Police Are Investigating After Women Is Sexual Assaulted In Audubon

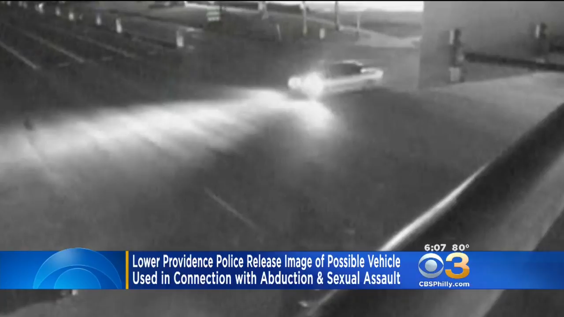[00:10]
THE SUSPECT IS ACCUSED OF DRIVING HER TO WEST NORRITON AND SEXUALLY ASSAULTING HER. IF YOU RECOGNIZE THE CAR, POLICE WANT TO HEAR FROM YOU.